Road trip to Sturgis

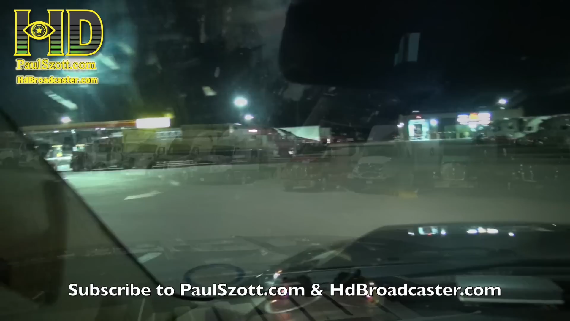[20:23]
1:30 in the morning, everybody's sleeping, nobody's getting fuel.
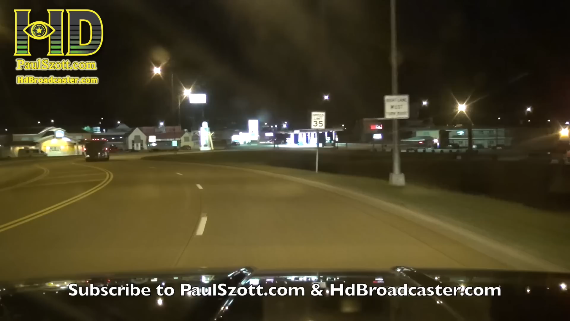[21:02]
In 1.4 miles, turn right onto Lazell Street. Welcome to Sturgis. 1 million people, huh?
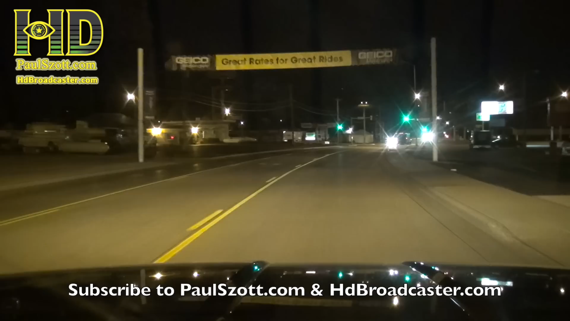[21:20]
So this is Sturgis at 1:30 in the morning. Florida time, 2:30. A lot of tents over here, a lot of closed tents.
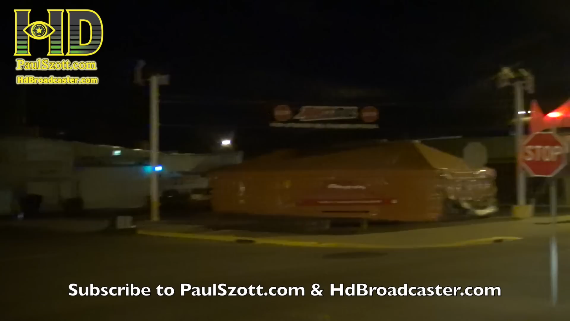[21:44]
So this must be one of the areas. Obviously there's a motorcycle dealership. But I'm surprised there's nobody around.
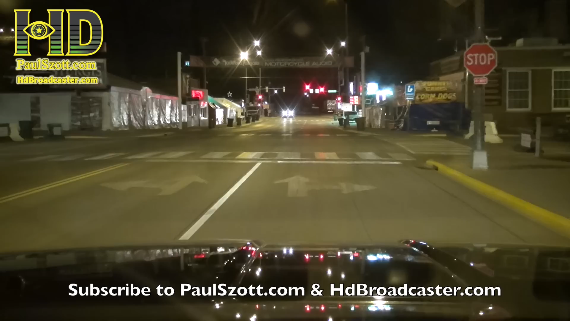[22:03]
Look at this. This is where all the action's gonna be.
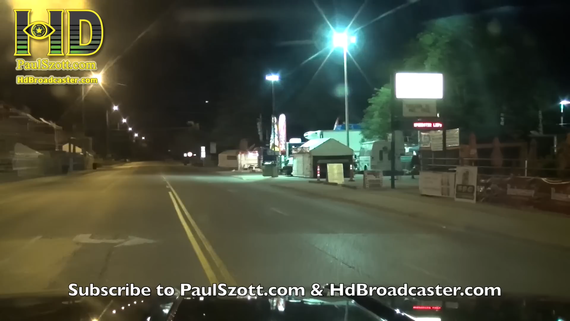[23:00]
A lot of stop signs. Deer almost right in the road.
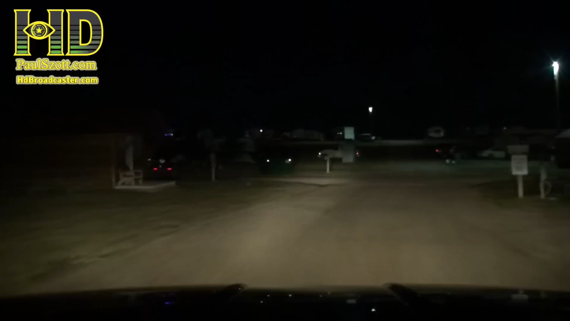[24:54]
So I guess since these are all the cabins and the RVs are plugged in over here, I'm not gonna stop here so I could use my generator and not bug anybody. Well, so I found an area over here that I can park. It's not gonna bother anybody else.